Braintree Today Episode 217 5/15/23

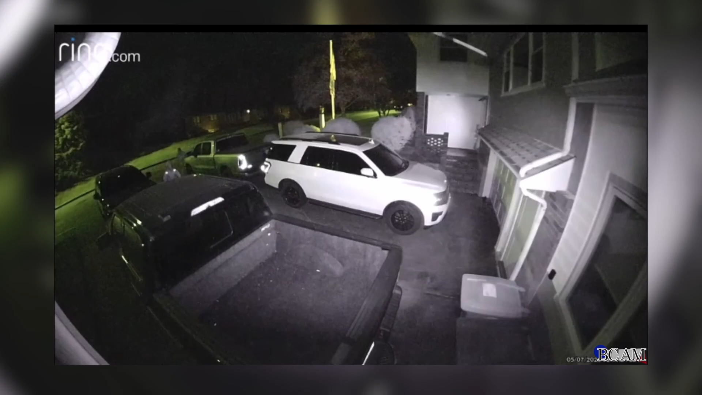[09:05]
Police are trying to identify the suspects who were caught on Ring doorbell surveillance breaking into neighborhood vehicles. If anyone knows the suspects or has any information that could lead to their finding, please contact Braintree Police by calling